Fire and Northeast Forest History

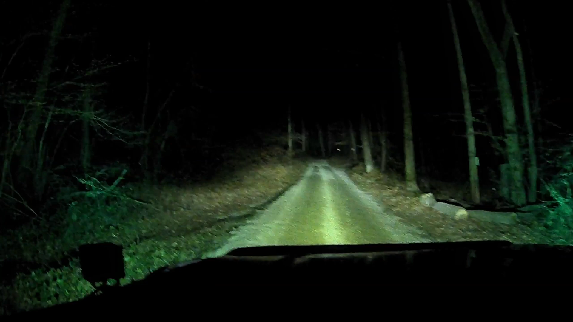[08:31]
I can really light up the environment that I'm moving around in. Now, you don't want to be hitting anybody with the high beams, but these are giving me a lot of nice projection as I move down Beach Hill Road in Sheffield, on the other side of the valley that we were just looking at.